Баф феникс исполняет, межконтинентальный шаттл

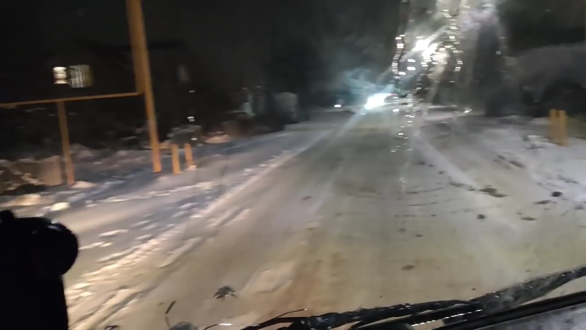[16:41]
В общем, ребятки, 29 декабря. Въехал я в Краснодарский край.